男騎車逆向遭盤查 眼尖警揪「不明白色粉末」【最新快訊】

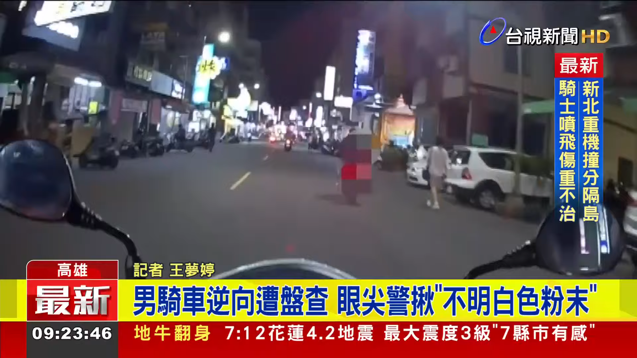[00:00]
警方在巡逻的时候呢，发现前方的机车逆向行驶，觉得怪怪的，上前盘查。这名男子呢，赶紧把两包装着不明物体的杂链袋丢在地上，以为神不知鬼不觉，却被眼尖的远警发现他乱丢东西。